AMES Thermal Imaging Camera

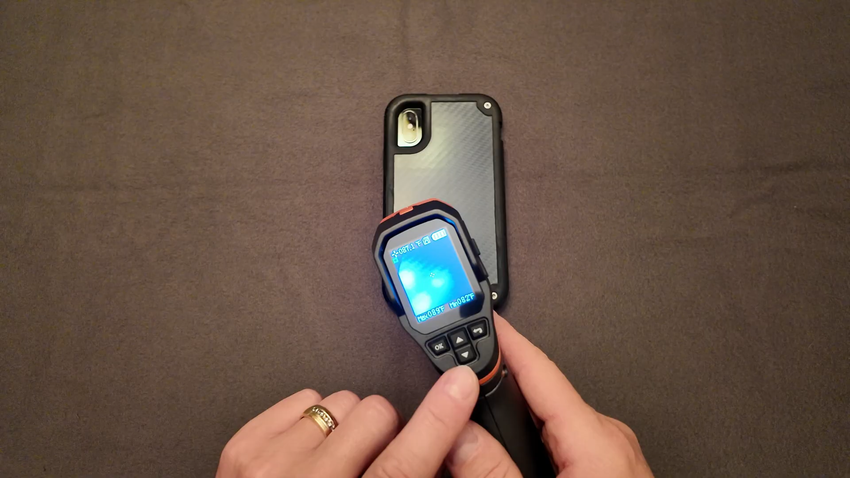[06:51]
So right now I've got the imaging camera on as low of a settings it can be where you're almost looking through the screen and through the camera where it would see what's underneath the camera there. So you don't see a lot of that change in the thermal imaging or heat signature there. All you have to do is you could press this up or down button depending on how much of that imaging you want to see. You can already see the screen is starting to change where it can see what's hot on the table and what's the temperature difference. So right now I'm getting the hottest point is going to be right here about center
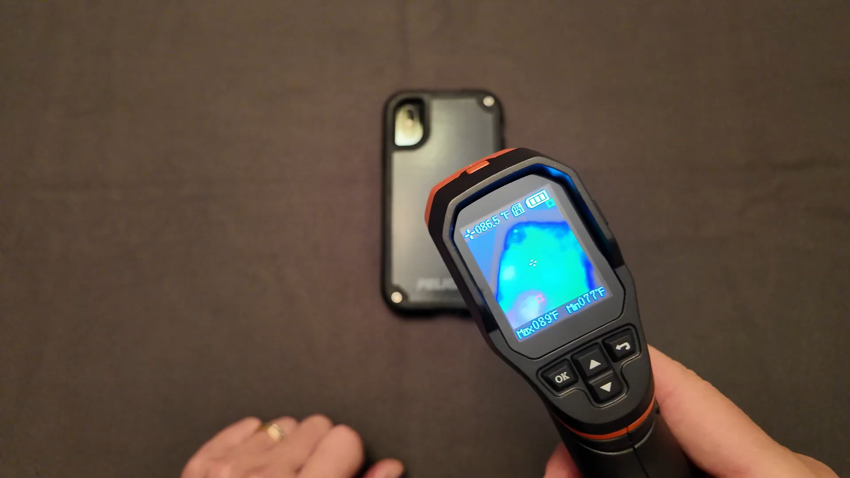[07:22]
of the cell phone and it's telling me it's about 87 degrees. The max is about 89 with a minute of 77 degrees. So the more you increase this right here you can see how the color on that camera is going to change where it kind of blacks out everything that's not hot. So if you're really wanting to focus in and you can even see when my hand passes in front
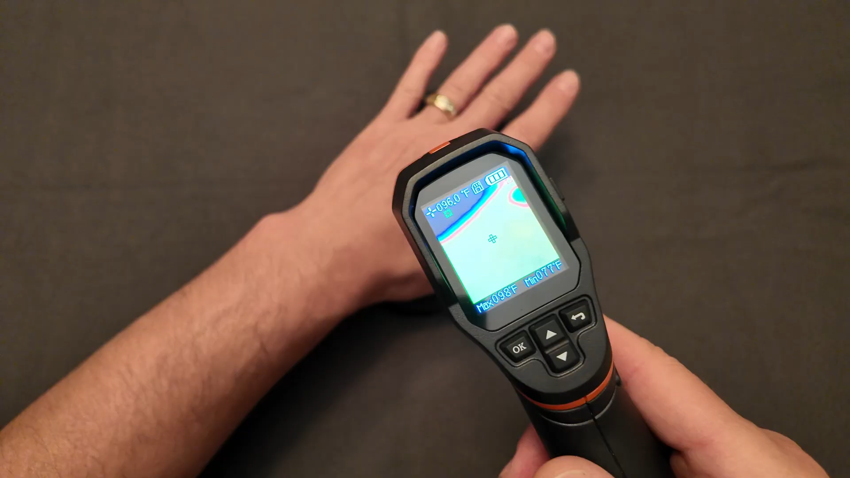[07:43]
of the camera my hand is right now warmer than the cell phone is.
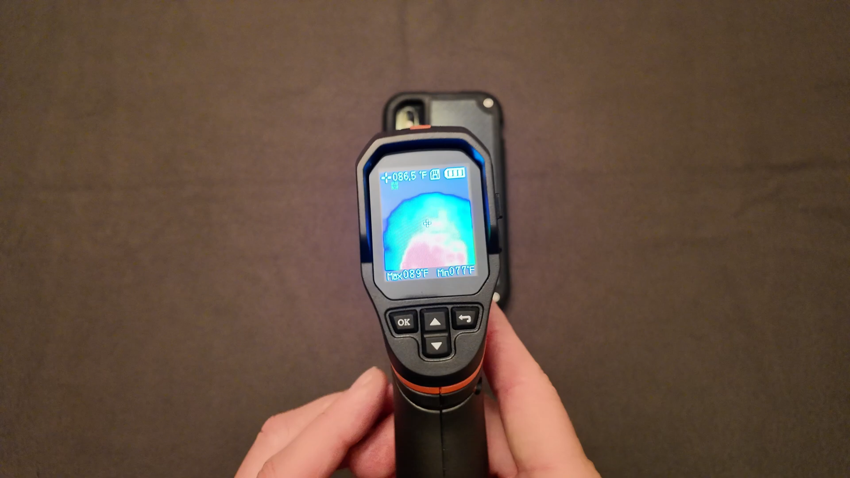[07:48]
But you can see that image. I call it the predator image. If you've ever seen that movie it kind of gives you that thermal imaging look. You can kind of see how it's changing. Again if you want to be able to see the object the the neat thing about that is if you're really trying to see what am I actually looking at you can you know turn the thermal imaging down some so you can kind of see through the camera so you make sure it's hey I'm still pointed at the cell phone I'm still pointed at the bearing or I'm still pointed at a specific window or area electrical component and I'm trying to see if that part is overheating or not.